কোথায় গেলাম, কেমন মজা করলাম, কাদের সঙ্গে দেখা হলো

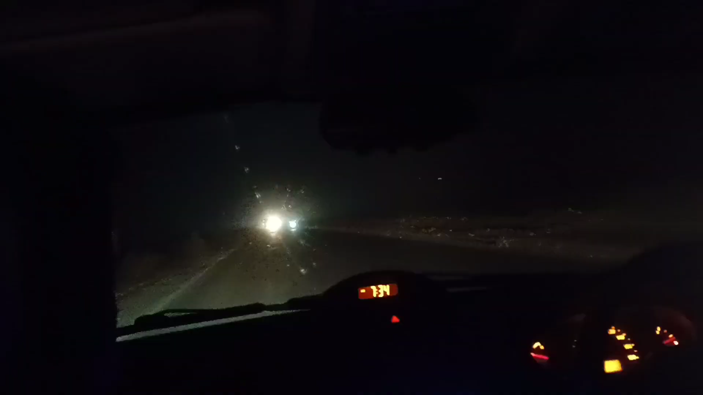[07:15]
তো এই দেখো আমরা এখন বাড়ির দিকে রওনা দিয়েছি, অনেকটা রাত হয়ে গেছিলো, জ্যাম ছিল বলে।